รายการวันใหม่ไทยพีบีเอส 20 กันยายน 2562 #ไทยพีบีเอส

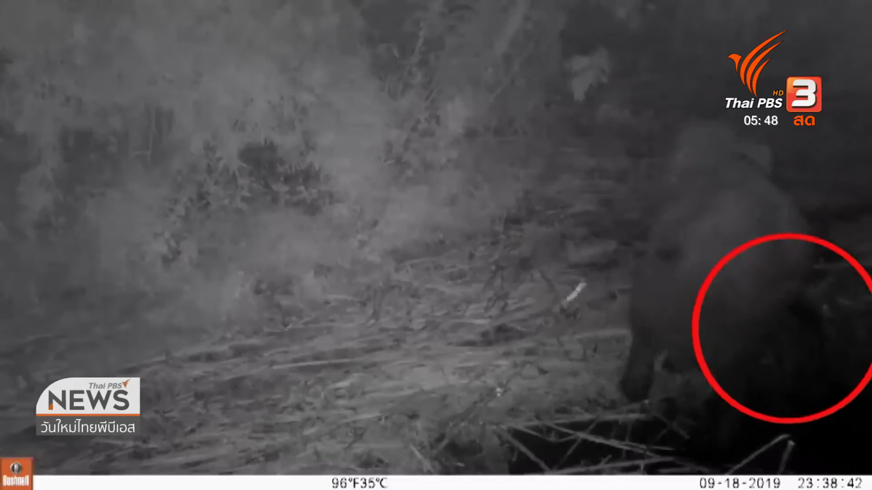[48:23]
ภาพนี้ค่ะถูกบันทึกเอาไว้จากกล้องอัตโนมัติของสำนักอนุรักษษัตป่า และเขตรักษาพันศัตว่าหลังจากเจ้าหน้าที่เขตรักษาพันศัตว่า และที
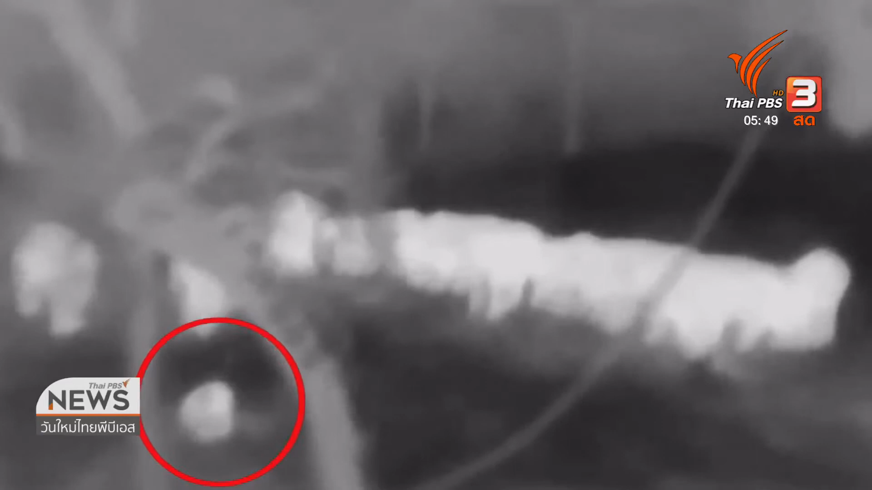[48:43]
มสัตวะแพทย์เขาไปตั้งคอกชั่วคราวที่ล่านช้างแล้วก็นำชบาแก้วไปไว้ในข้อก็มีการเฝ้าดูกันตั้งแต่ 11 โ
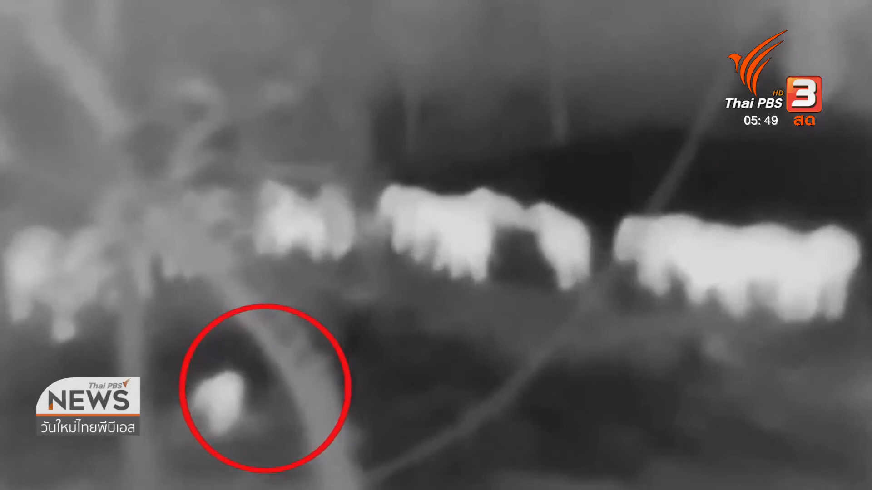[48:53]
มง-5 ท่วงครึ่งทุกวันมีขลงช้างเข้ามาหลายใช้ hott ผ่านไปต
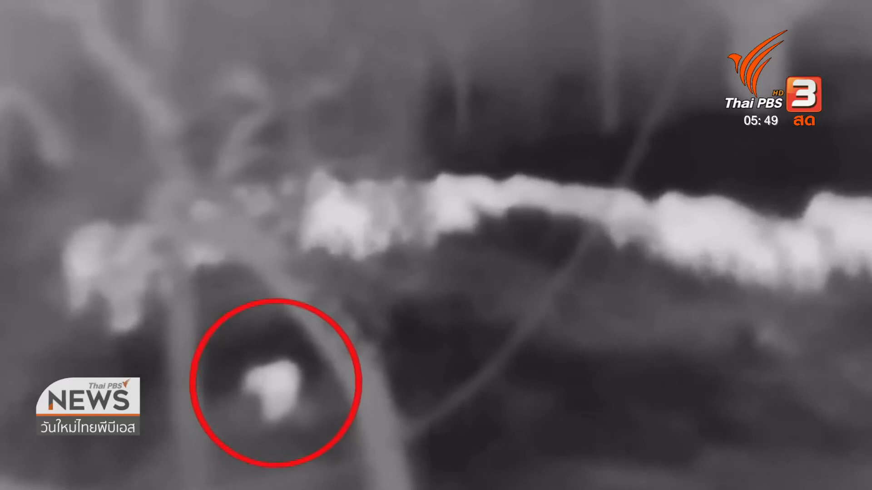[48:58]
ั้ง 5 วันระกดว่ามีขลงช้างขลงหนึ่งเข้ามาในขลงนี้มี 20 ต
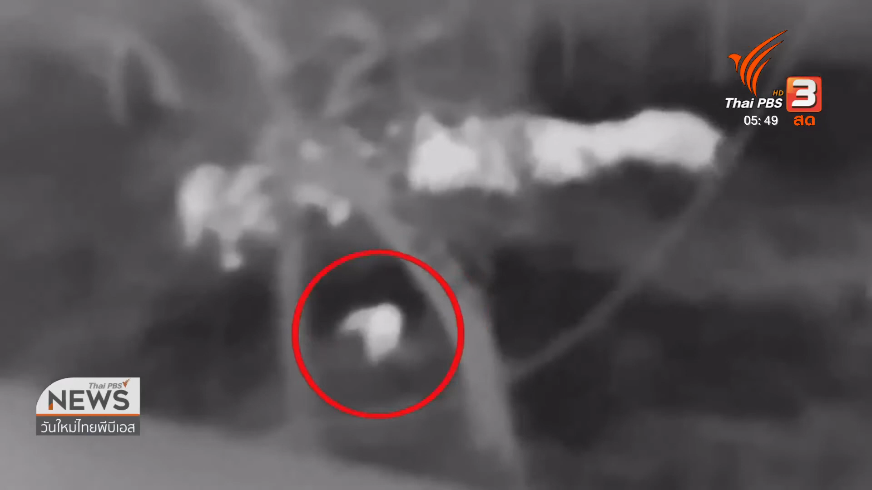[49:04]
ัวมีช้างกร็บเลยทุกเศษทุกวัี้มีลูกช้างด้วยระกดว่าช้างสองตัวบุกเข้ามาที่คอกชั้งชั่วกราวพังเข้ามาเลยนะคะ